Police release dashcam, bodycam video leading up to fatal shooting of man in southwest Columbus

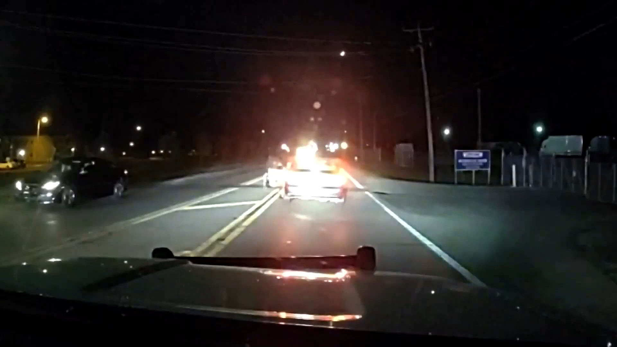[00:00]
Hey! Manos arriba! Manos arriba! Put your hands up! I don't know if that's a knife. Manos arriba! Well, tonight we're getting a first look at the dash and body-worn camera video right before Columbus police officers shoot and kill an armed suspect Monday night. It happened around 1145 near Old Sullivan Road and Industrial Parkway.
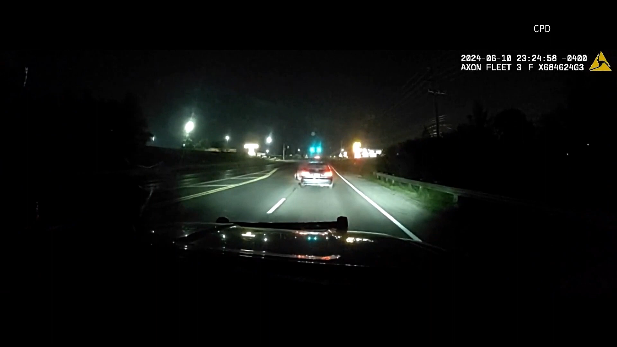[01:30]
Hernandez stops, gets out of his car, bangs on the hood with a sharp object in his hand. He gets back in his car and takes off. Be concerned about the people that were on the roadway and concerned about the residents and citizens that were driving down the road. You can see at one point, another driver is close to Hernandez before he takes off again.
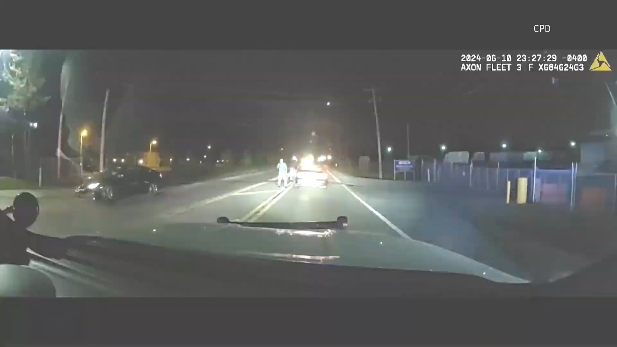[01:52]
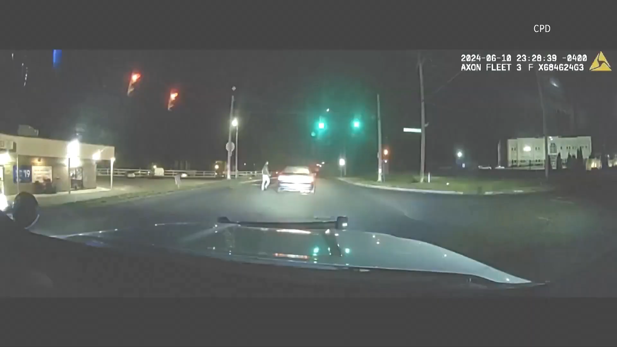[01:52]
That's when he gets out and officers around him.